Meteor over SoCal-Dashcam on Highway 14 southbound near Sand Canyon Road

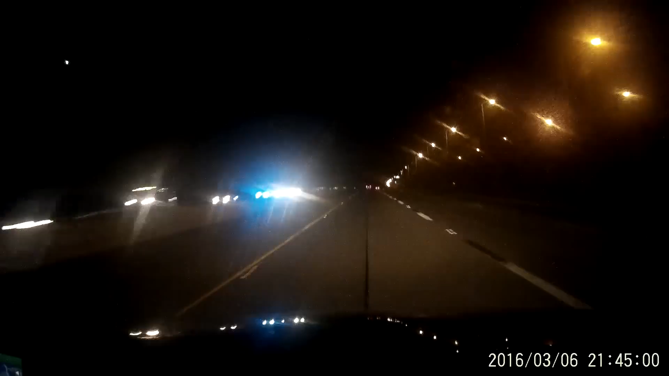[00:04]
Whoa. That's really holy cool. Shit. What? Wow, that was long. Wow.